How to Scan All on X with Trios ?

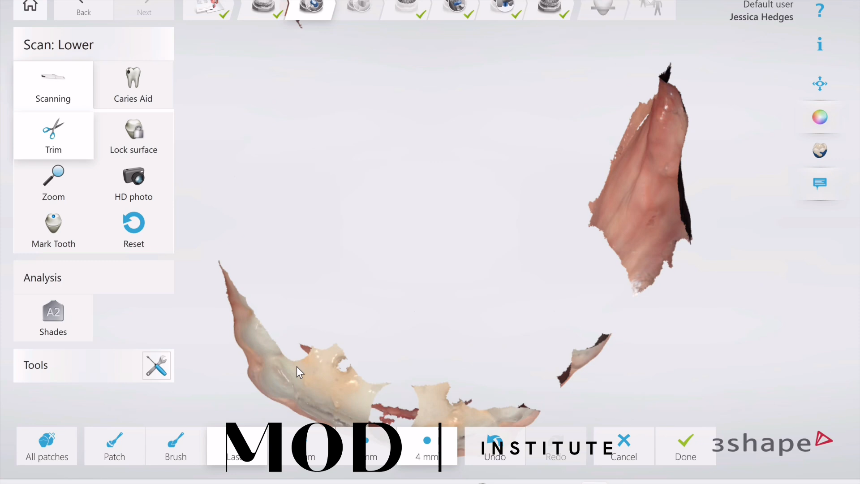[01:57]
So I'm going to delete my prosthetic, start scanning on the retromolar pad, get my little MUAs.